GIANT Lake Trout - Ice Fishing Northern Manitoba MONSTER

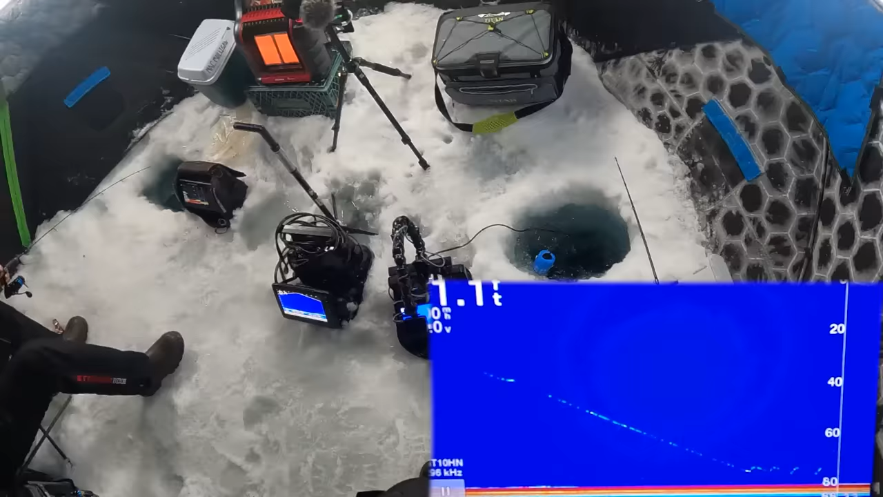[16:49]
That's a fat Mars cube. Where, where, where? I'm not seeing it on mine. Hold you up. Ooh. Big boy hook set.